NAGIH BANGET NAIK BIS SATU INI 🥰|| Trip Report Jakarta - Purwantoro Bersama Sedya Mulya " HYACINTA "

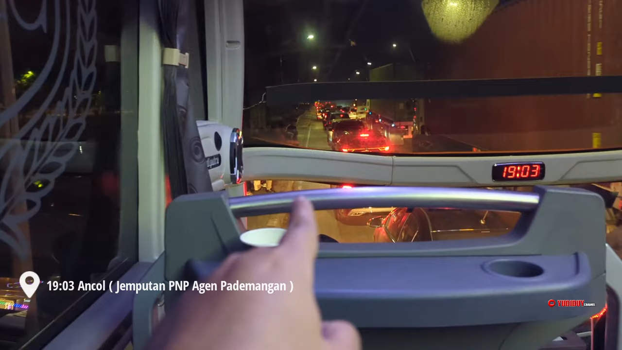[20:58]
Nah, ini jemput penumpangnya di sini nih, di pinggir jalan tuh.
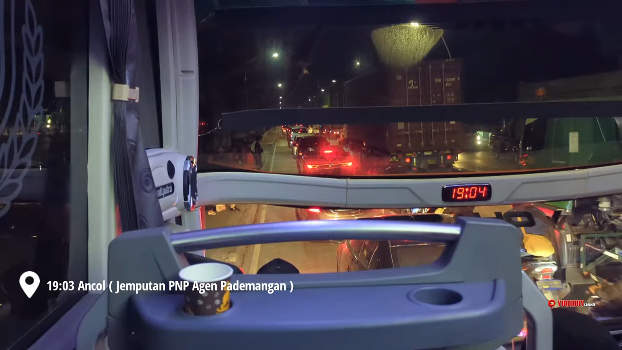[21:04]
Jadi untuk jemputannya kali ini tuh dari Kreo ke Kalideres, terus Ancol, lalu abis ini kita ke Sumber Arta. Di sini banyak juga sih yang naik tuh, banyak banget tuh.
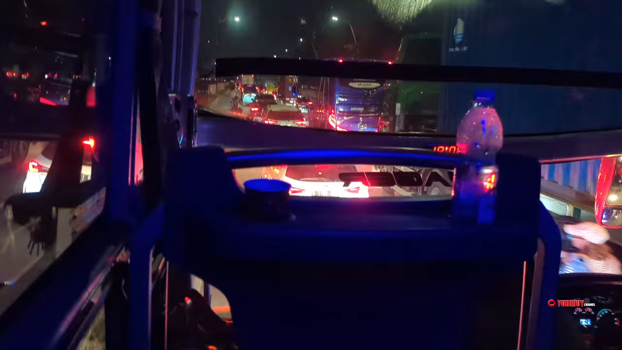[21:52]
Keren. Sasisnya Mercedes-Benz OH 1626. Ini masih di daerah Ancol ya. Dijemput penumpang dari agen Pademangan.
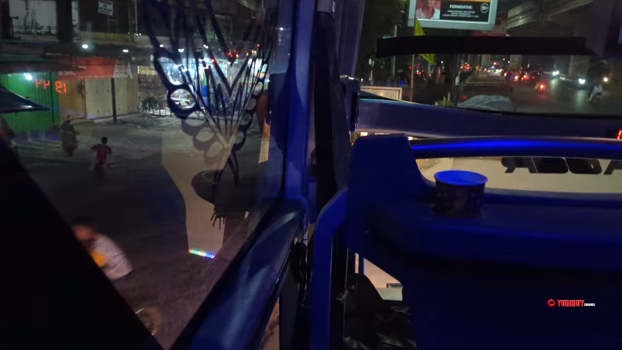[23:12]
8 ya, 19.41 kita tiba di agen Sumber Arta.
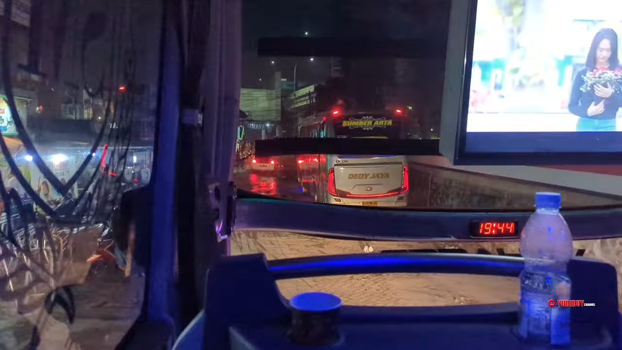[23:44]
Nah, di Dedi Jaya. Baru ini sini ke naik bis ke Sumber Arta. Biasanya itu jalur Pondok Pinang.
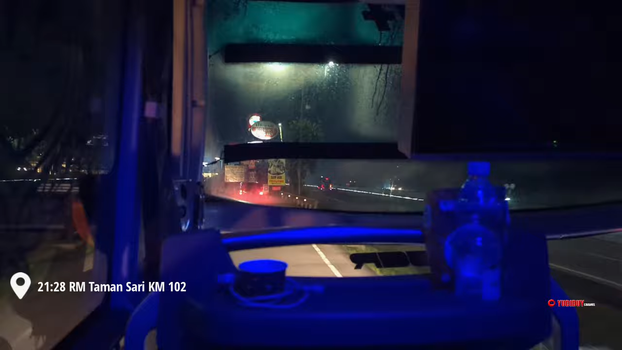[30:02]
Ya, ini suasana di rumah makan Taman Sari ya. Di KM 102 bisa kalian lihat sendiri tuh.